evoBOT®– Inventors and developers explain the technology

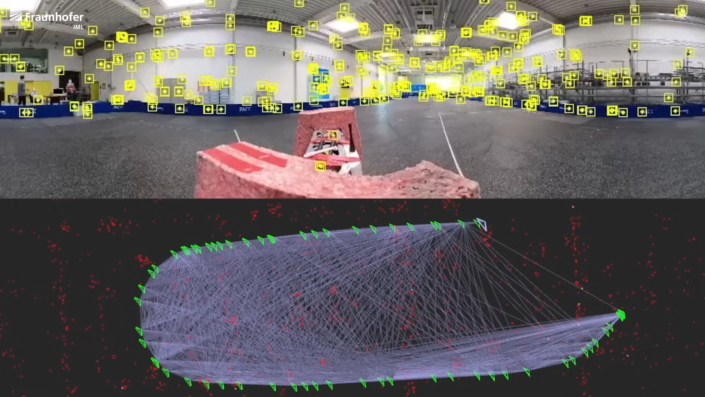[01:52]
That's why we use the 360 degree camera for localization here.